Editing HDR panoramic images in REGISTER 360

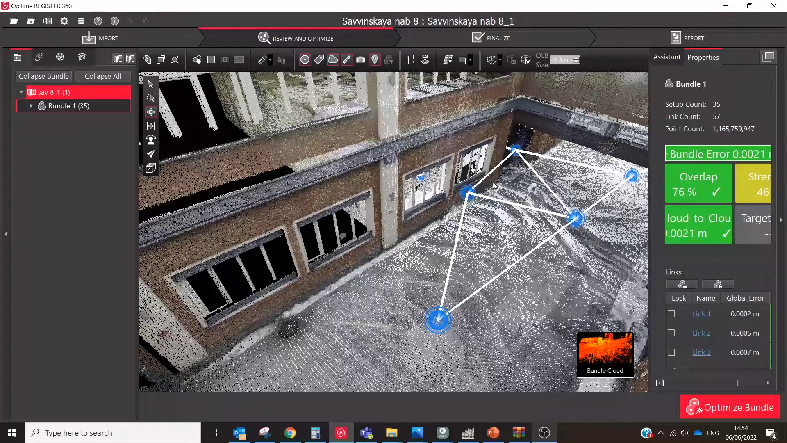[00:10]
So first of all you need to know that you could implement different filters and correct contrast, saturation, gamma, brightness etc.
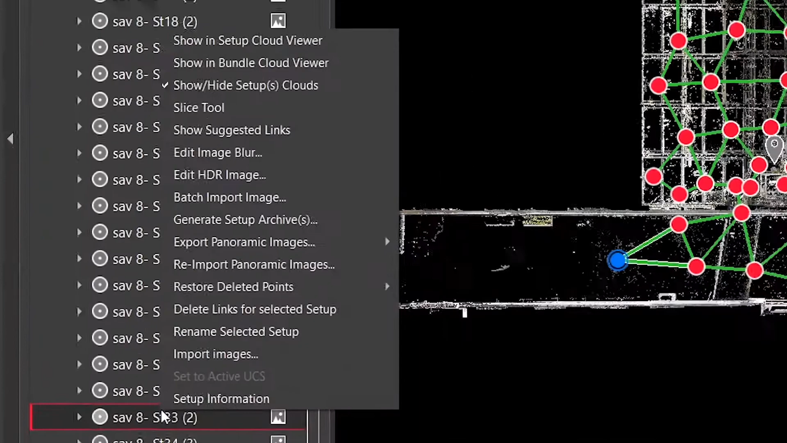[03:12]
In register C60, right click on the setup bundle,
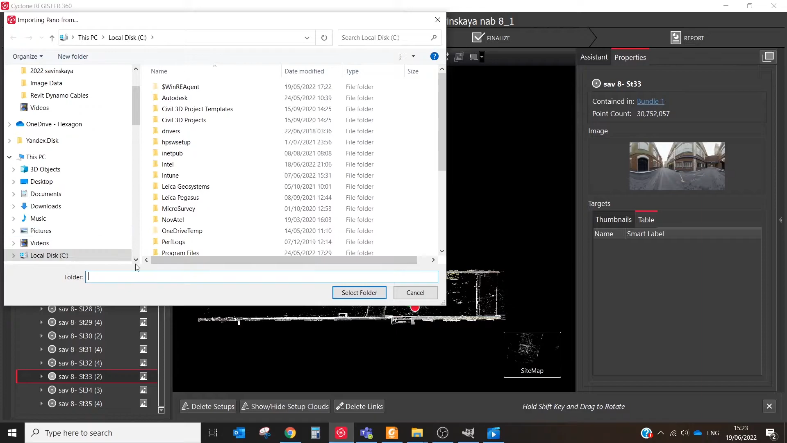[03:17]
choose the re-import panoramic images tool and select the folder that contains the panoramic images.
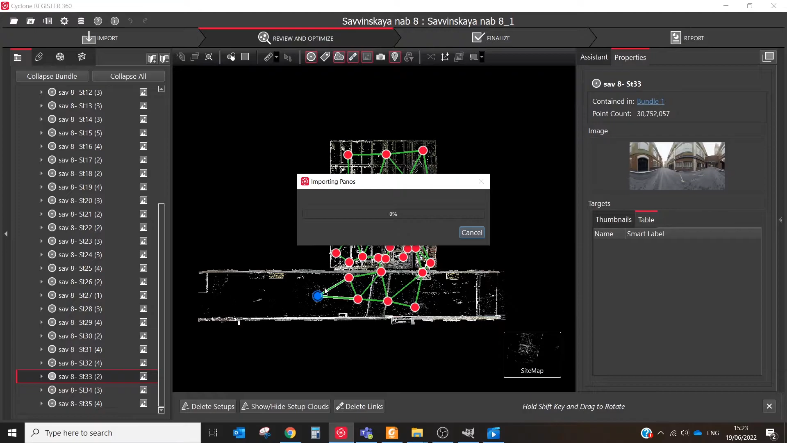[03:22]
The naming must match the export name and the aspect ratio must be the same for successful re-import.
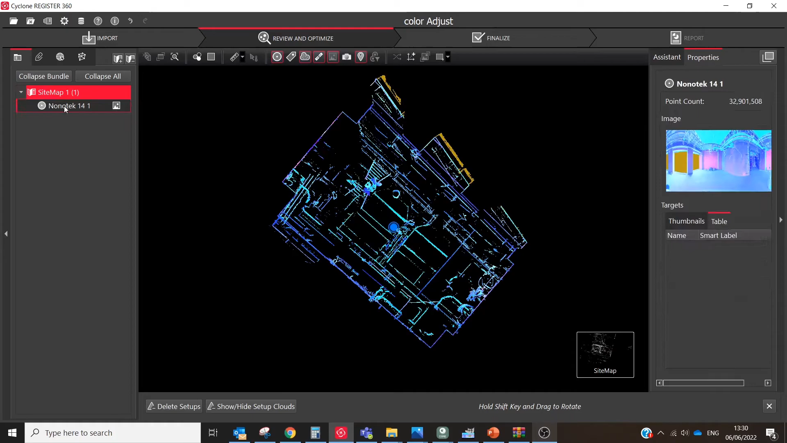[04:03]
This is a kind of manual classification. After importing these images into register C60,
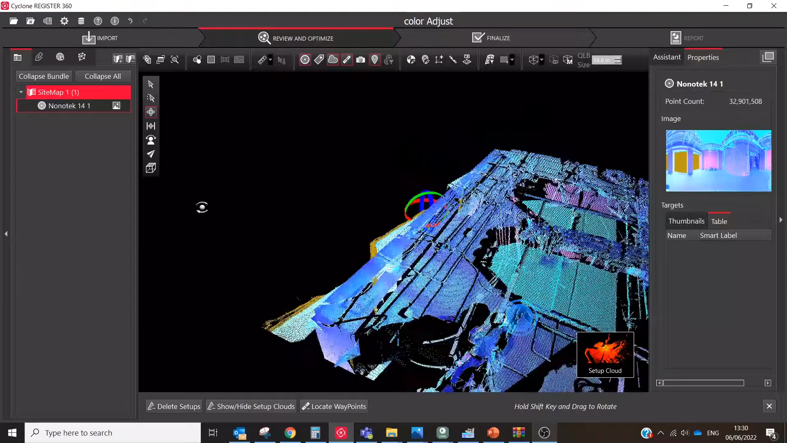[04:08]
we ended up with a hand-colored point cloud.
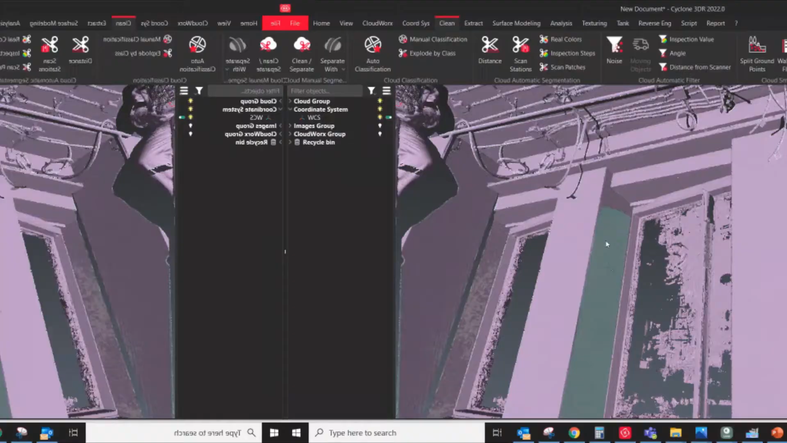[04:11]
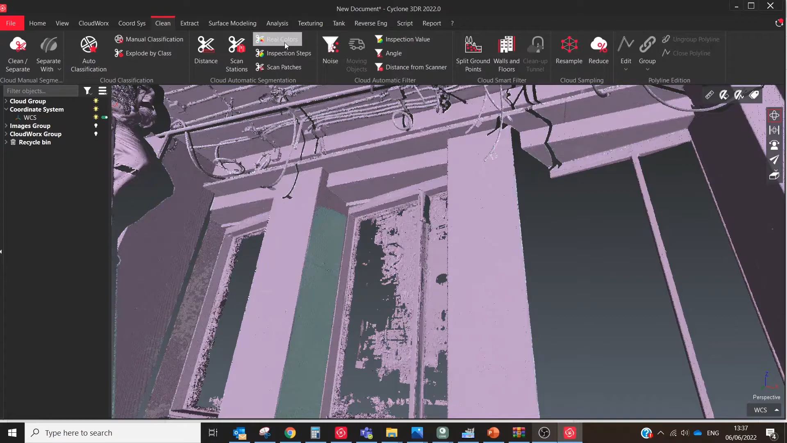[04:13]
Now we can segment it by color in Cyclone 3DR with one click.
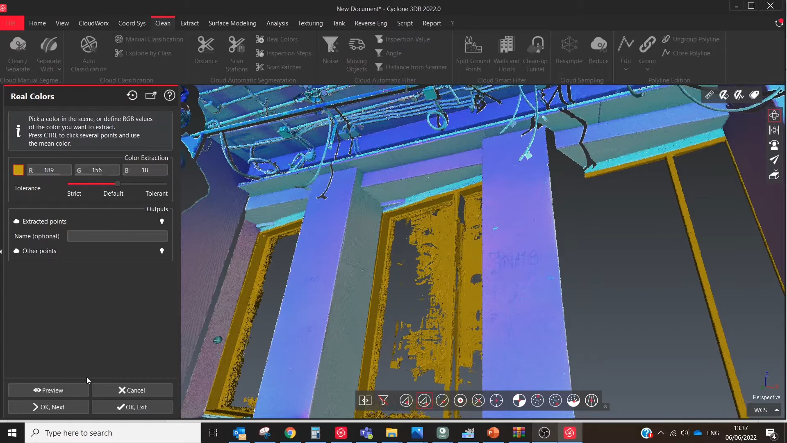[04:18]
Using a segmented point cloud greatly speeds up and simplifies your entire project digitizing process.